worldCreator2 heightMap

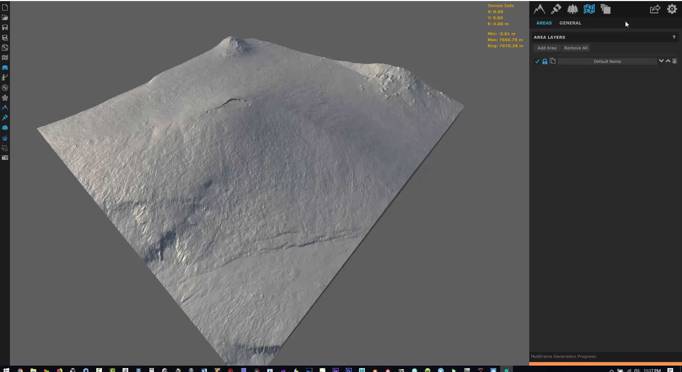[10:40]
you wanted to you could go back into this and add another layer of filters and even bring out more details or sculpt this in a little different fashion and then now you could just export out whatever maps that you want